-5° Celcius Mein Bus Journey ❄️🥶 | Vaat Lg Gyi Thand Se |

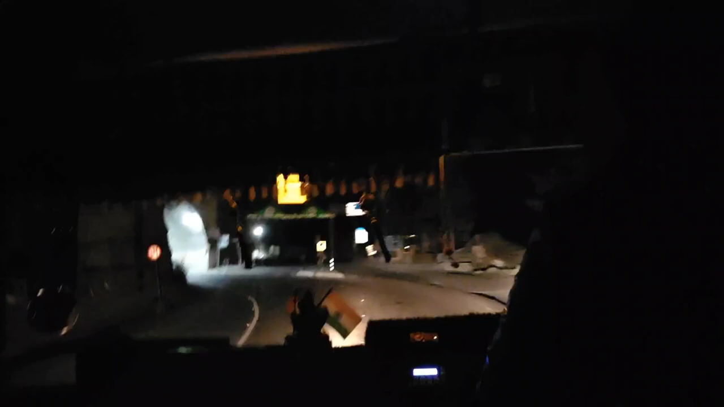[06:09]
अ यह वो सामने रास्ता जलोरीबास की तरफ एदर कुलो की तरफ मनाली की तरफ